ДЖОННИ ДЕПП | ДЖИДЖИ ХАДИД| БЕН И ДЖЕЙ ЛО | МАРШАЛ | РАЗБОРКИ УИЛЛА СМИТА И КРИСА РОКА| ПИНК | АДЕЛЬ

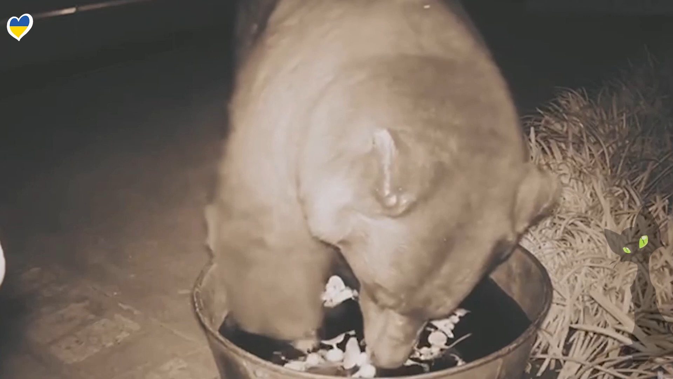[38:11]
Мишка Косолапый, вот это дно, его посетила неожиданная мысль о водных процедурах. Значит, он под покровом ночи проходил мимо частного дома. Вот просто себе такой шел-шел. Зашел на частный двор, заметил там тазик с водой и решил искупаться. У него, конечно, ничего не получилось, потому что, так сказать, не по размеру купель была. Но, тем не менее, на камеру это все успели заснять. А вообще, удивительно, да? Я представляю, так живешь, выходишь, не знаю, там подышать воздухом или покурить. А у тебя там медведь в ступе плавает.